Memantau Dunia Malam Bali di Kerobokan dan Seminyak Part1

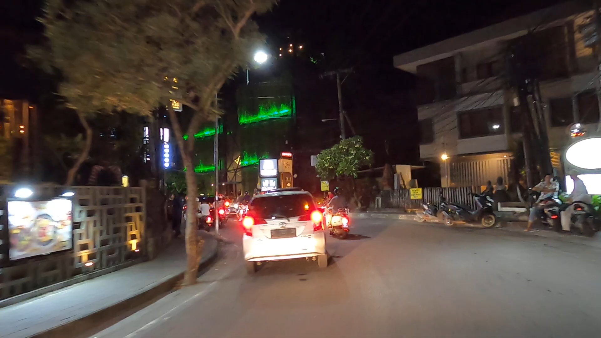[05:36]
ini karena jalan ini ada salah satu nightclub yang cukup terkenal sabar ya kita ambil kanan aja biar teman-teman juga terupdate informasinya semakin malam semakin rame biasanya di daerah sini ini ada nightclub di kanan jalan
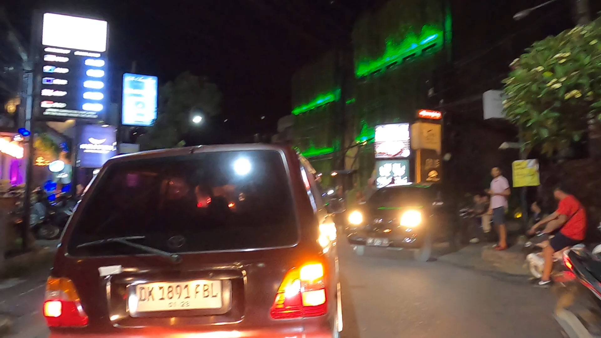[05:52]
ini teman-teman ya kalau jam segini belum begitu rame ya belum segini nanti semakin
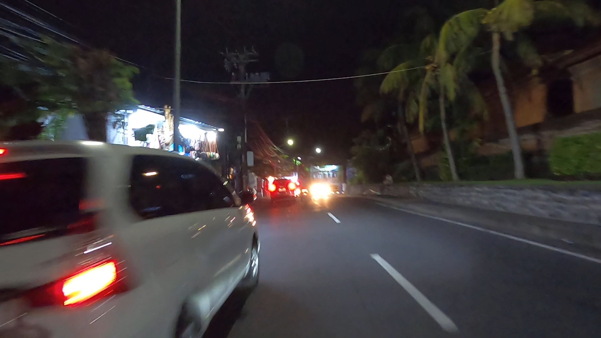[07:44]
ini ini parkir udah mulai rame di daerah sini karena ada objek tempat hiburan malam lagi temennya di sebelah kiri jalan udah pasti ramai
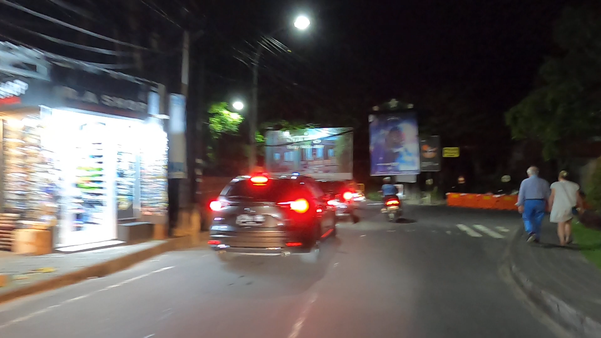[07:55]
namanya mexico lah nah ini udah
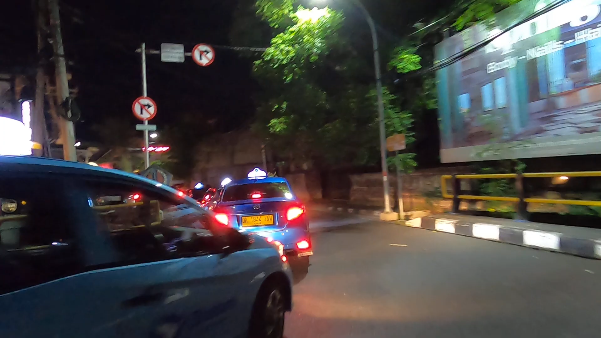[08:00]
mulai rame ya udah pasti macet ini di depannya mexico lah nanti di depan lagi
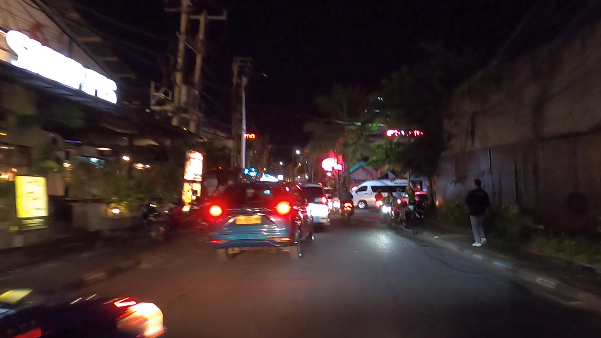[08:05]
ada namanya itu lagi apa namanya waduh macet temen ya kita
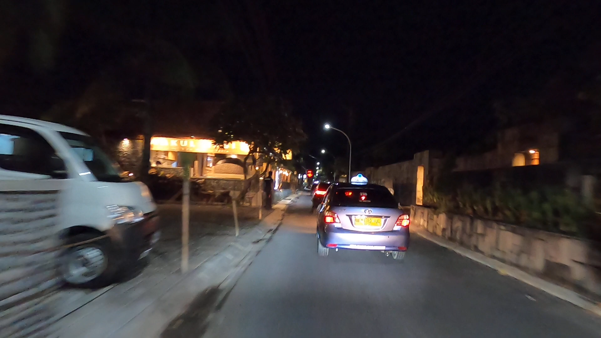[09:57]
tikungan dari itu ya dari Seminyak Village sama Seminyak Square udah mulai
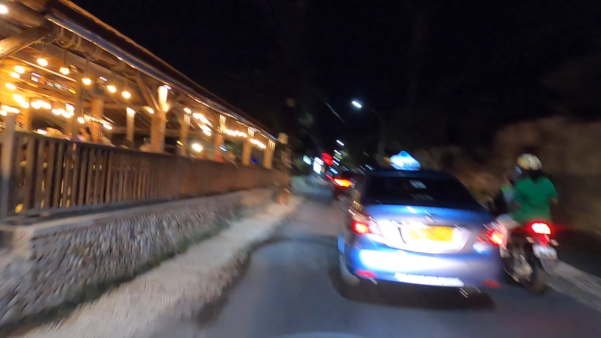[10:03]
rame lagi nanti di depan kalau ini restoran ya restoran hiburan malam
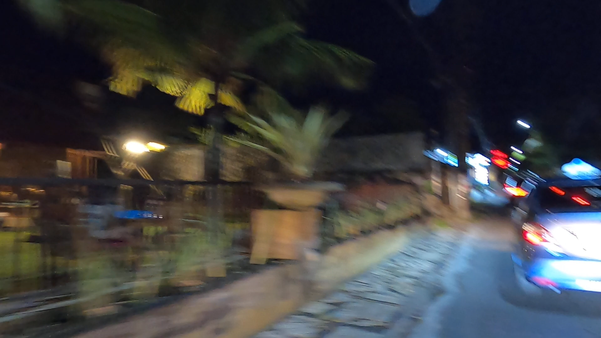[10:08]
ada lap musiknya juga barusan itu itu restoran baru ya dulu bukan namanya itu sekarang udah ganti nama
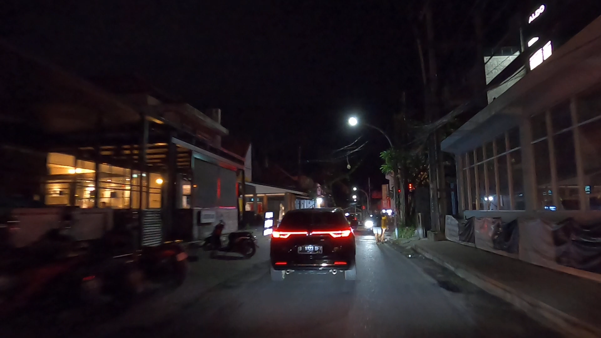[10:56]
ke daerah Kayu Ayah Seminyak nah ini udah mulai terasa juga aura-aura keramaian di depan udah